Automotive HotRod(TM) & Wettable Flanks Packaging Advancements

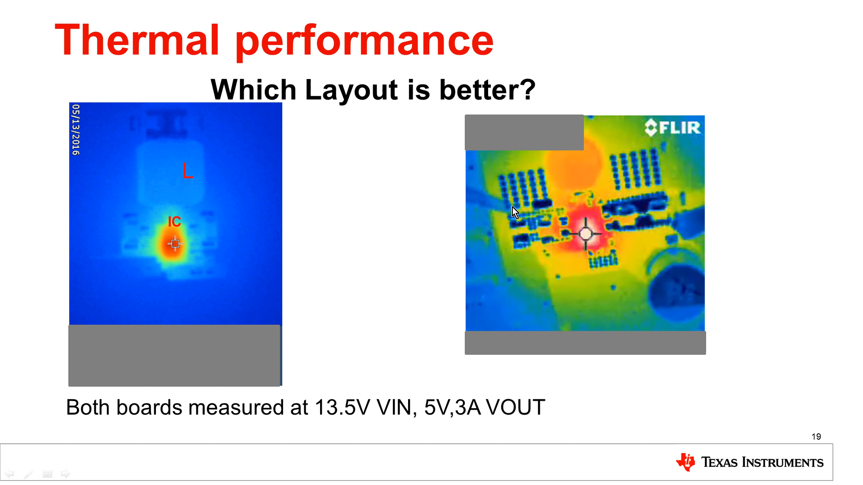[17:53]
And so I deliberately, uh, blocked off the, the, the actual temperature measurements. But, uh, I think just based on the pattern that we see here on the right and the left, which layout is a better layout. And so I think if you think about it a little bit, um, it actually turns out the, the layout on the left is better. And the reason why it's a better one, you can see here like the temperature of the IC is like 64 degrees. Uh, whereas over here is like 83 degrees. And there's a couple reasons for, for why there's such a large temperature difference.
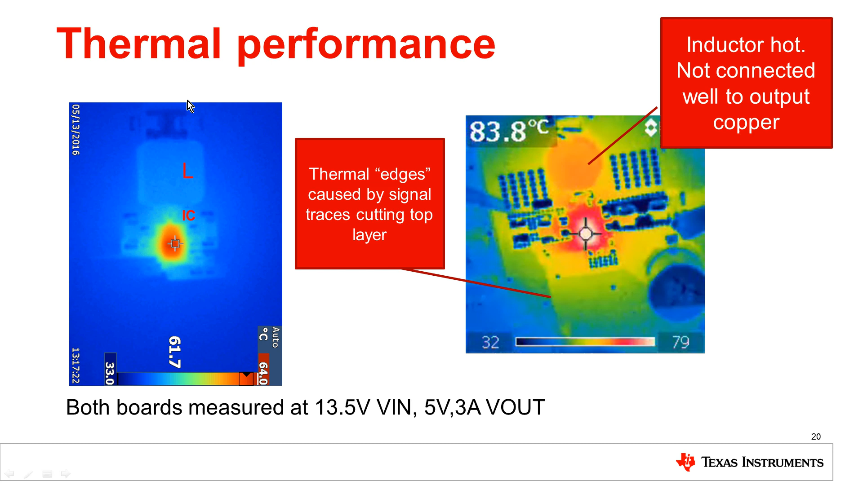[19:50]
So whereas over here, they just have the conductor connected to the output and there's like a larger output plane. So that helps dissipate the heat from the inductor. So I guess the, the point of this is that is when you're doing layout, in particular for a device that's using hot run, you need to keep in mind that the heat spreads the best across the surface,